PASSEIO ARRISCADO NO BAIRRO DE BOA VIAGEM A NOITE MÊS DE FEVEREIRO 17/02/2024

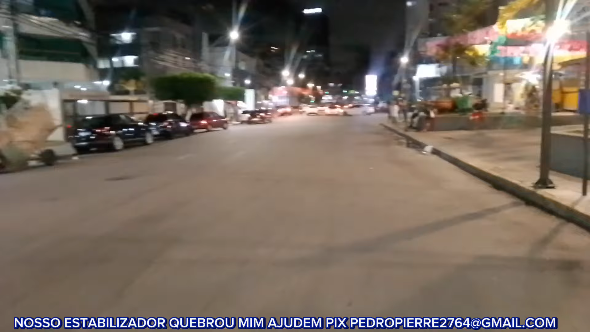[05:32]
vamos ver se a rua de boa viagem está iluminada vamos ver se não tá o que que tá acontecendo vamos dar um giro aqui na rua e aqui a gente tá meu povo a uma das vendidas mais é conhecida daqui de boa
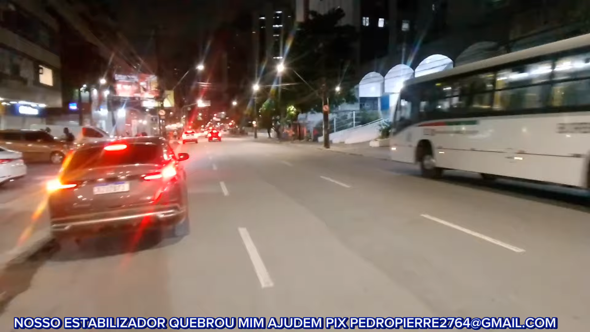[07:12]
isso galera ali de um lugar badaladinho ali ó que é é um restaurante verde ali ó bem bacana velho aí tipo assim meu povo eu tenho vontade agora assim eu com meu dinheiro assim eu não vou conseguir não meu povo assim a não ser eu queria assim me juntar com uma ONG assim pra eu fazer o trabalho pra ONG assim eu
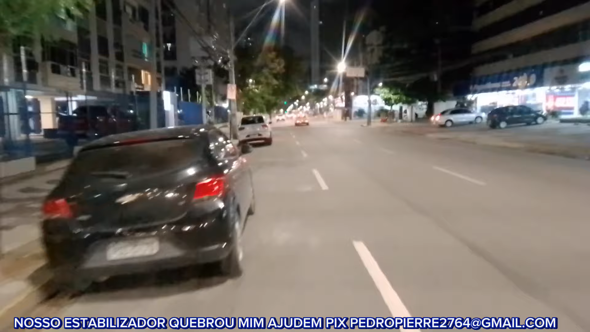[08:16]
da noite é ou não da noite assim você vê um clima assim mais hostil galera é é um clima mais hostil de você caminhar ó
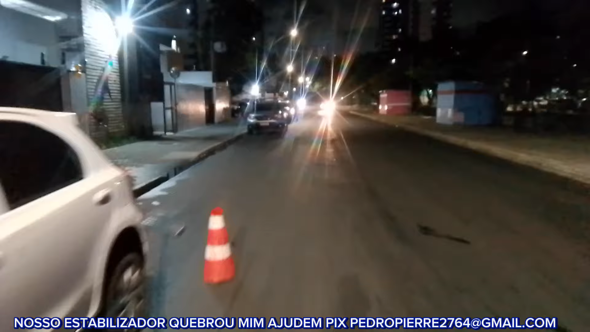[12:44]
sei que muitos inscritos e principalmente a minha esposa não gosta que eu ando na contramão mas tipo assim aqui a iluminação também tá ruim também assim a gente tem que
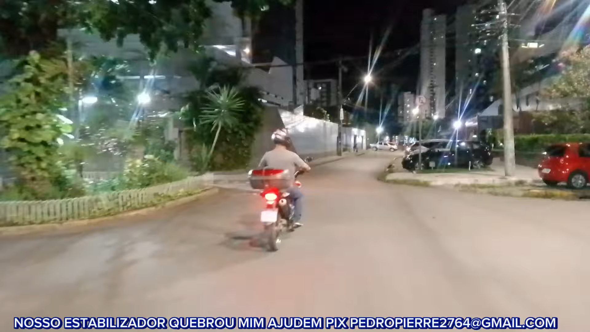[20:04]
de ver as ruas que você está andando né galera e aqui tem essas guaritas aqui é dos
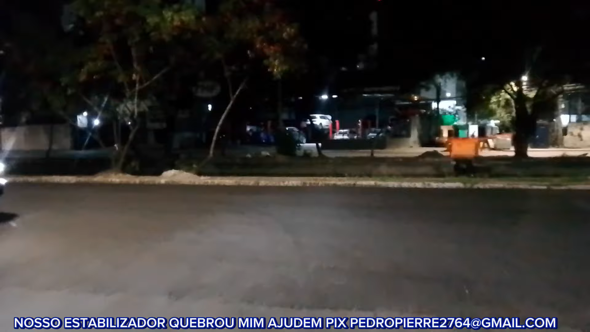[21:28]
ó o quanto de moradores de rua meu povo olha o tanto galera olha tudo na rua ali pra ali que é tanto eu vou dar a volta meu povo você tá doido
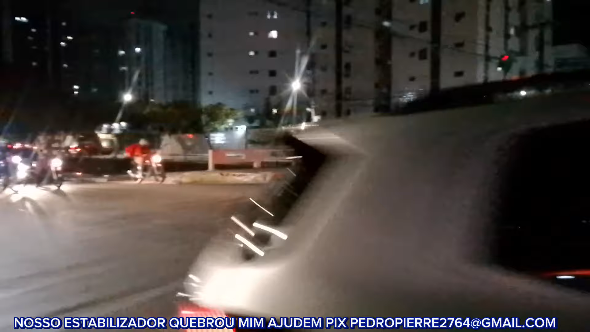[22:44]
essa rua aqui é rua Fernando Simão e Barbosa galera essa rua aqui principal aqui
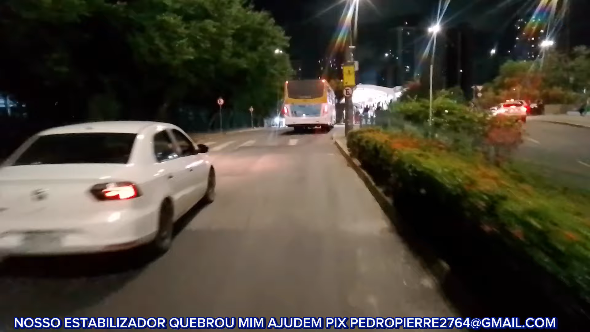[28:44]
esses pessoal tudinho que tava aqui desceu aí agora galera esses dois pessoal aí vão ir pro shopping é aqui as pessoas tão doidinho esperando esse ônibus que parou aí que trancou a gente ali